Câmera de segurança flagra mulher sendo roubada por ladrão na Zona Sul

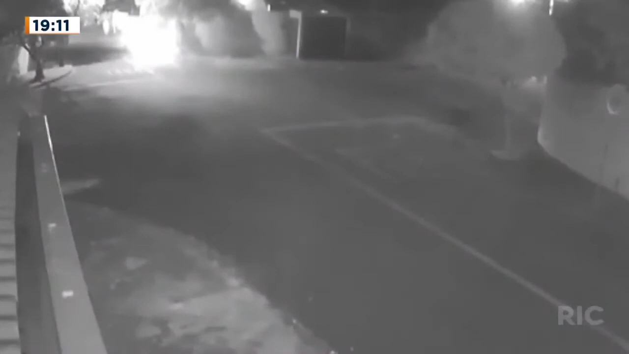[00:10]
Estão vendo o carro que passou? Agora vem os bandidos. Imagina você passar por uma situação como essa, ó. Criminosos vão pra cima com faca, deixam a vítima traumatizada, pegam o celular, pegam carteira.
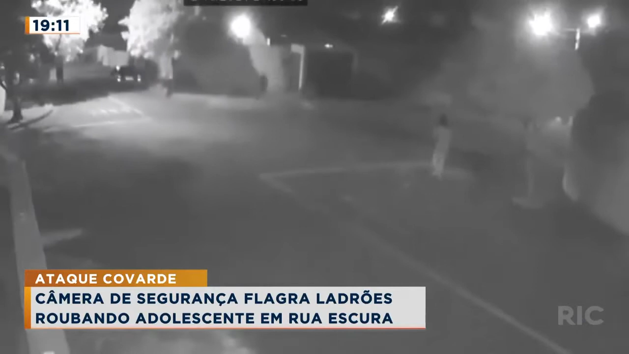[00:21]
Essa vítima não consegue mais andar na rua sozinha. Essa vítima não tem coragem mais de sair de casa com tranquilidade. E nós temos a partir de agora uma entrevista exclusiva em que ela vai dar todos os detalhes do que ela passou na mão desses bandidos. Reportagem na tela. O medo tem feito parte da rotina da adolescente.